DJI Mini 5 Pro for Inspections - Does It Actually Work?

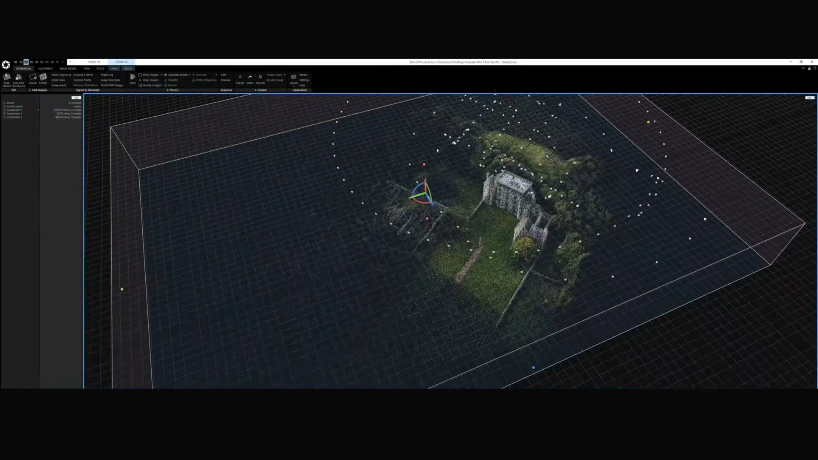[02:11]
heat align images some of you might be thinking but stefan you are using a small consumer drone it can't be accurate here's the trick i measure a real
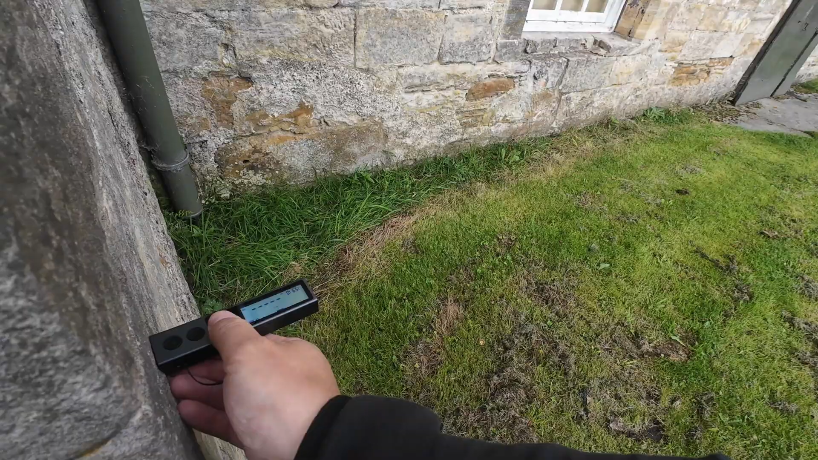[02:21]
world distance using an electronic measure i bought on amazon for 25 pounds
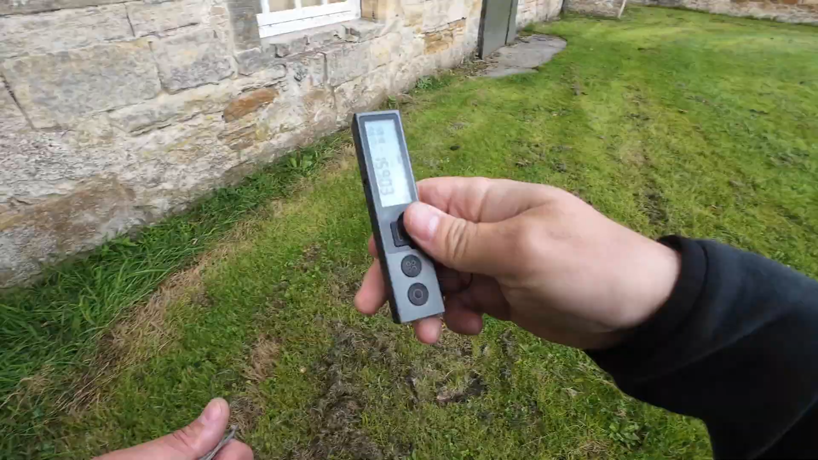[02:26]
then i use reality scan define measurement tool to scale the model you just select
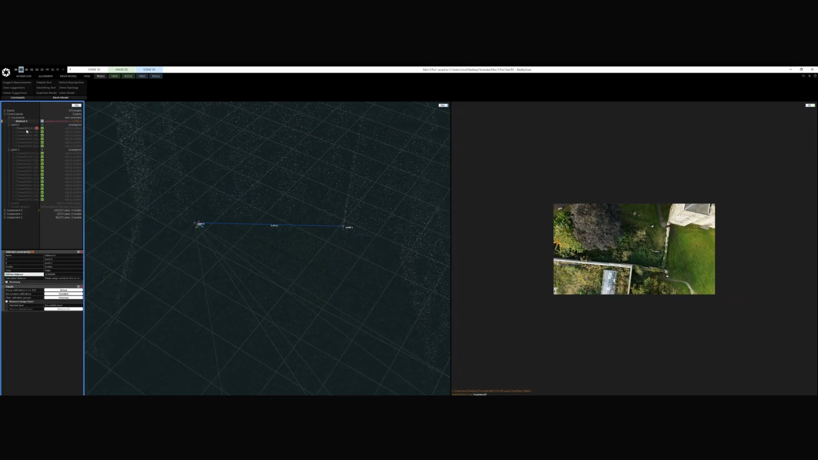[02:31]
two points on the 3d model match them to the measure distance and the software does the rest confirm the two points in the images then heat align again and the model is ready from there it calculates
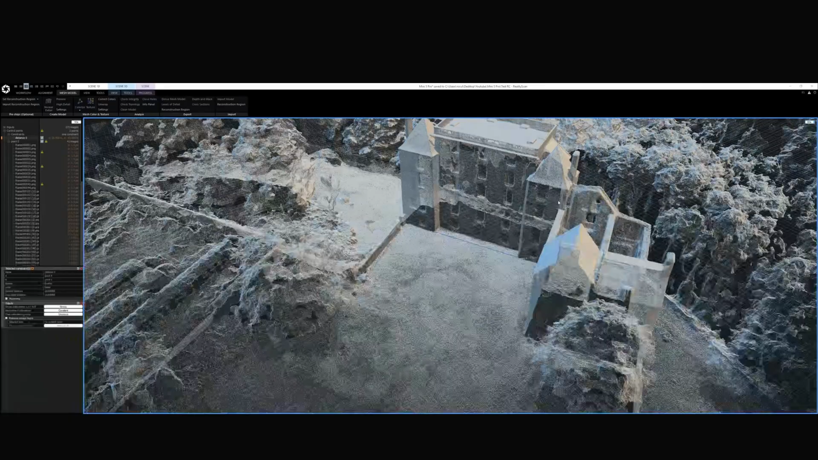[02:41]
applies texture and exports directly to another software called nira reality scan is free if your company makes under 1 million dollars per